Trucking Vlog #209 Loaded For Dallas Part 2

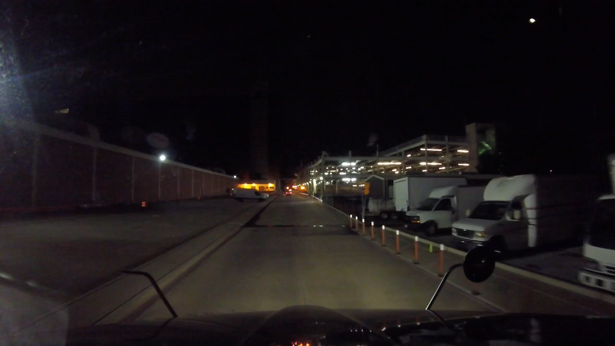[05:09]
Well, I made it. I have no idea where I'm at.
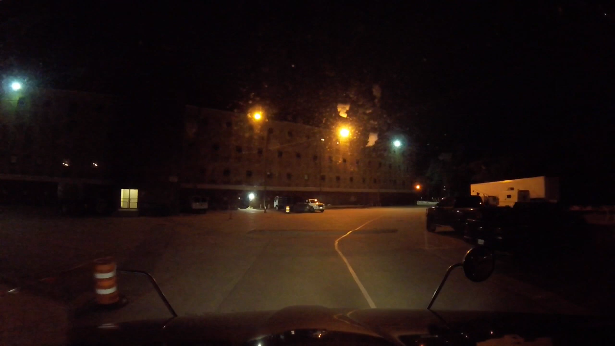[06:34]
I'm like hitting a blind corner.
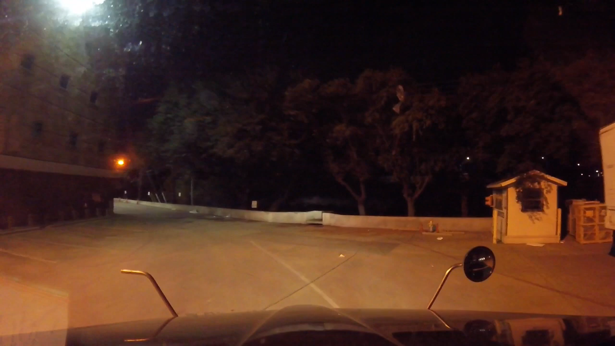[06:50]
Come on, man. Where did he go? Well, there he is. There's another dock.
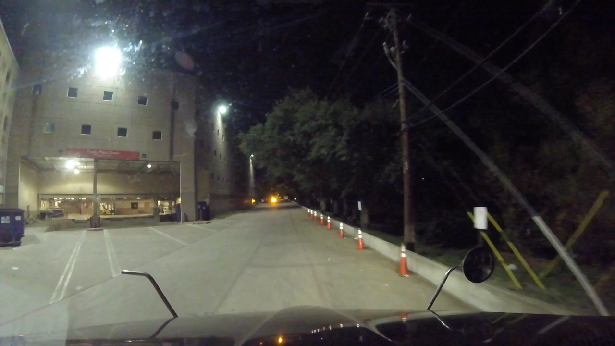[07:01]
This place is huge, man. Whoa, whoa. Dude, his light's on now.
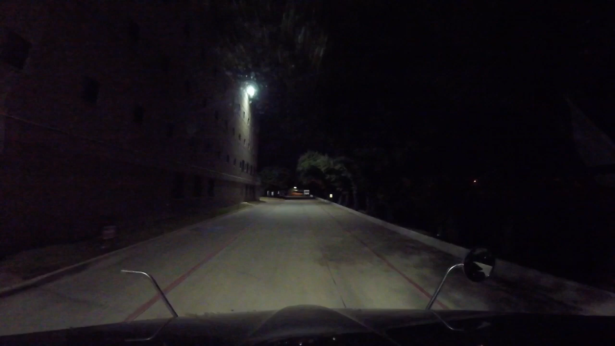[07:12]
I guess that's where we're going.
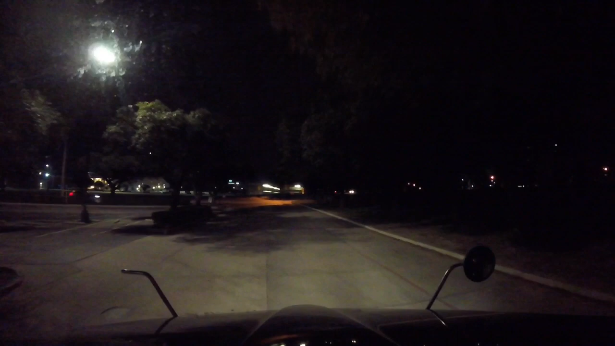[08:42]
Let's see what happens here. He's like, oh yeah, you can pull into here, do a U-turn.
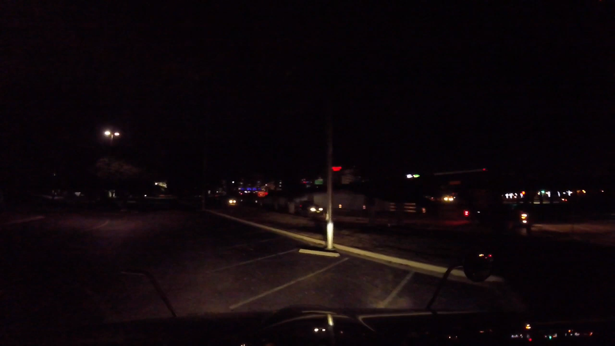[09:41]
Golly, dude. Can't make that turn. Whipping around in the pier somewhere and he's like, oh yeah, no problem. I'll leave here. Can't make these turns.
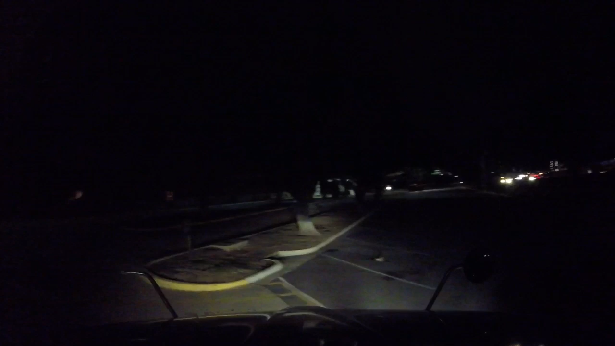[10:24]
I'm going to assume he's probably going to come looking for me here a little bit. I'm going to see if I can make this one. Close. I'm going to see if I can make this one here. All right.
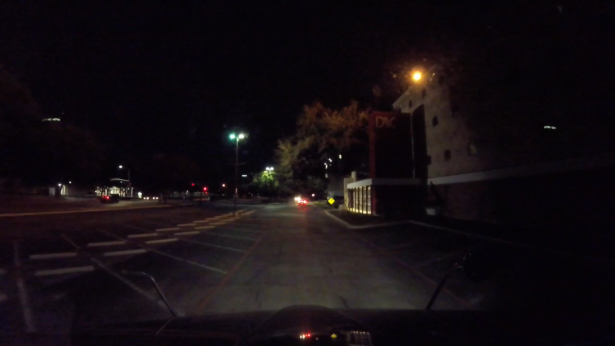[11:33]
I'm going to have to put that light on, dude. Well, the good thing is, looking like,
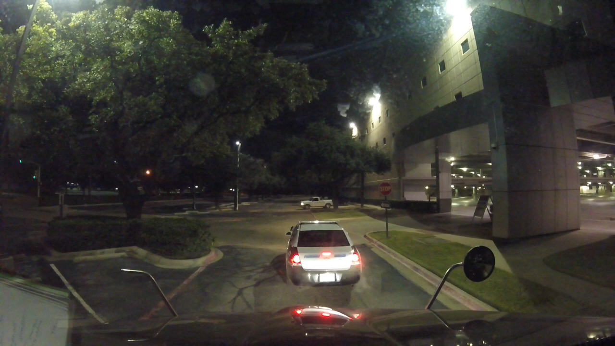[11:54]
that I may be first in line. Glad I got here a little bit earlier. Glad I came off Market Center Street. Market Center Boulevard. Turned right over there. We've been all right here.
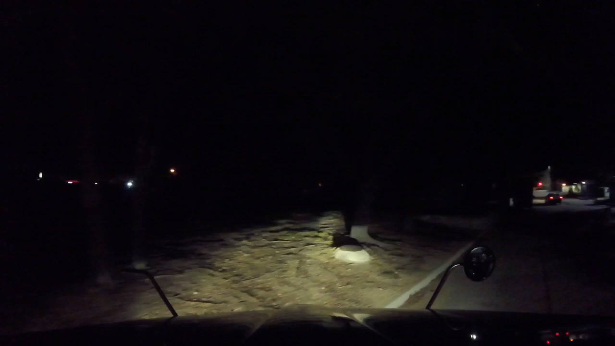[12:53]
You're lit. She, uh, branches, branches hit the truck. She don't like that. All right. We made it. It's okay, Leah. We're good.